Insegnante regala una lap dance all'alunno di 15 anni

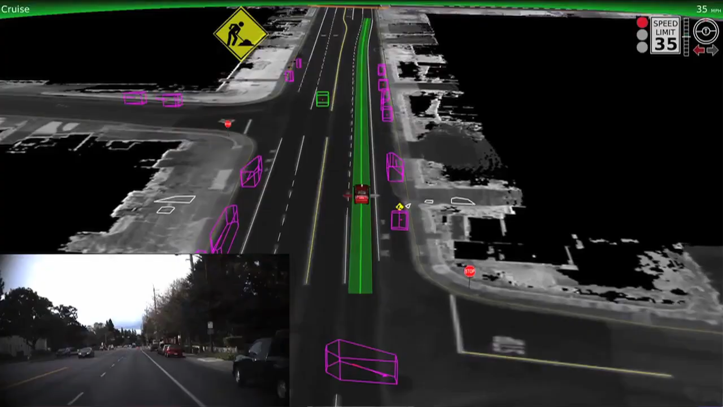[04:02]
come funziona il sistema della macchina
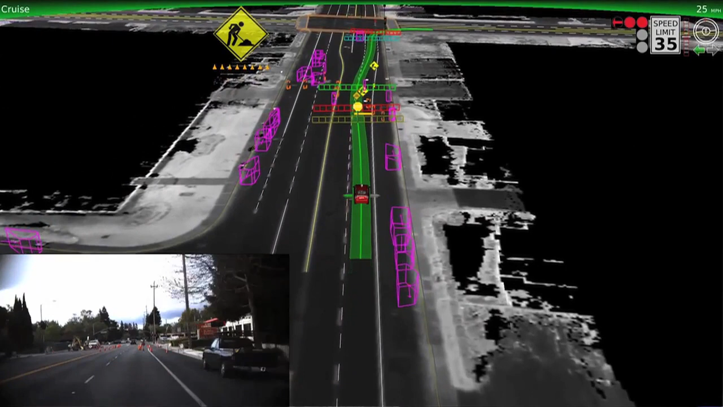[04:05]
che si guida da sola magari vi eravate dimenticati infatti che Google sta lavorando a questa cosa e per
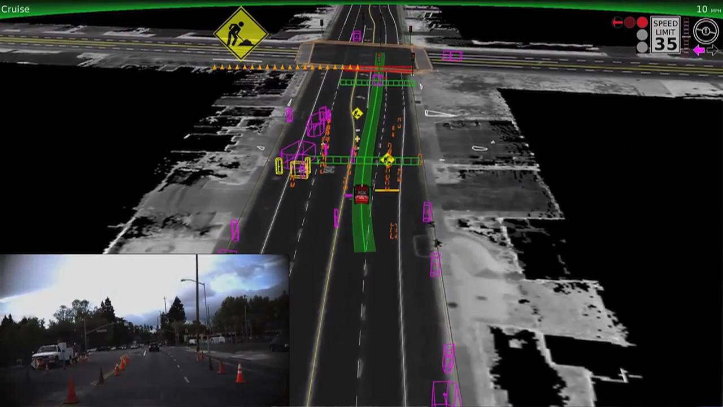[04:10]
dimostrare che non è semplicemente una di quelle cose che prendi e lanci sulla stampa boh beccatevi questo parlate di questo ciao ma è proprio qualcosa sulla quale stanno lavorando blam questo video che è un
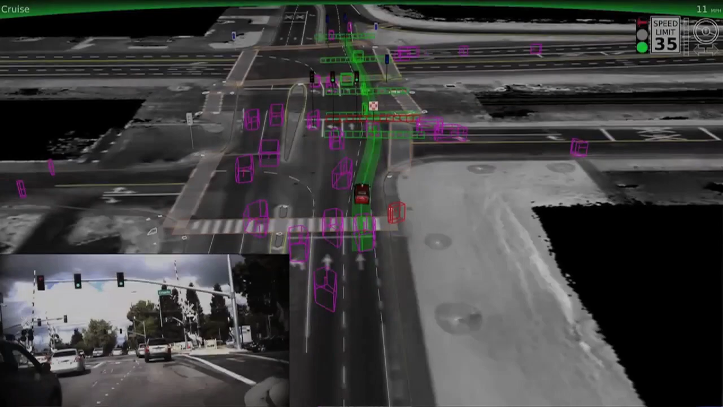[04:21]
po' spaventoso per quanto mi riguarda perché la sola idea è che questa macchina sia effettivamente in grado di riconoscere gli ostacoli il rosso, il verde, un cantiere, macchine parcheggiate,
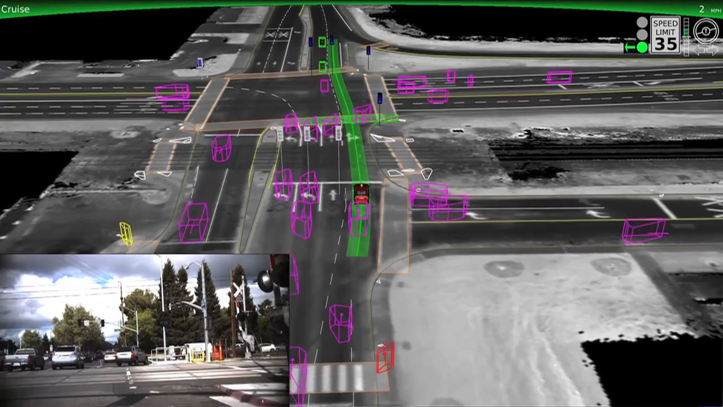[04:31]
macchine in movimento e decidere la velocità della macchina è spaventoso, è fantasticamente spaventoso diciamoci la verità, quando questa tecnologia diventerà solida,